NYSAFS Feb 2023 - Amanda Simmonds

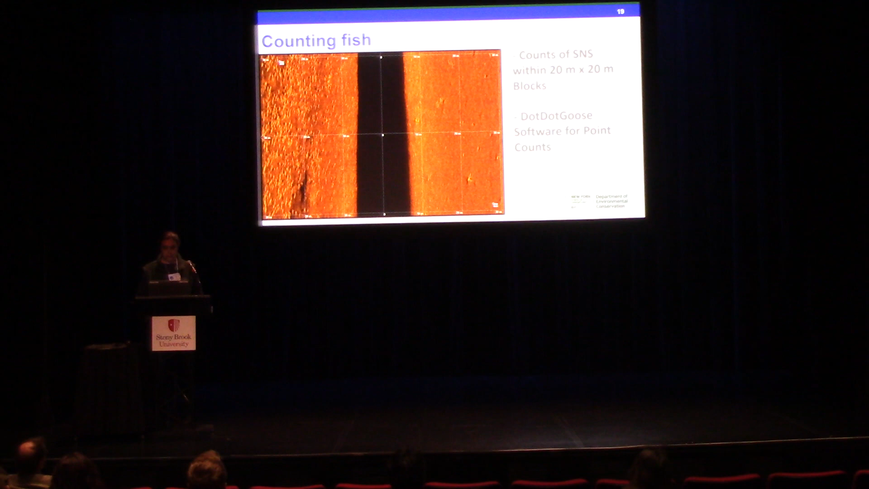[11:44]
So it's a 20 meter by 20 meter grid that he lays over top and using .goose software, which is mostly used for bird counting. But it seems to work pretty well for this project for counting sturgeon. So the next one I'm going to show you. So this is an image of a section that would be counted.